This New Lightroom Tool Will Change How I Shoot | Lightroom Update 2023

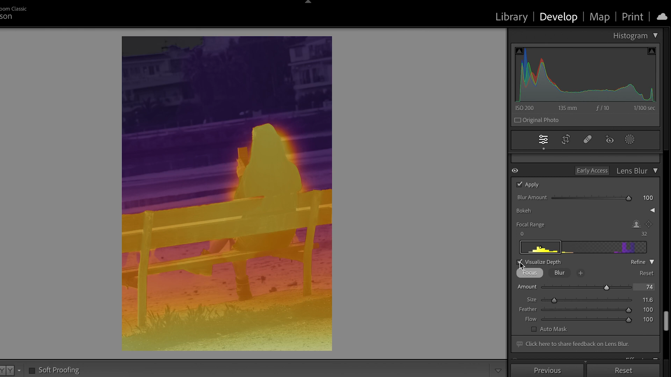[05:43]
So let's say we'll reduce the amounts a bit and let's tick off the visualization depth and just go back to seeing what the original image looks like there. So you can see there then as I turn zoom in now you've got some of that blur bit coming around there and it is quite aggressive so I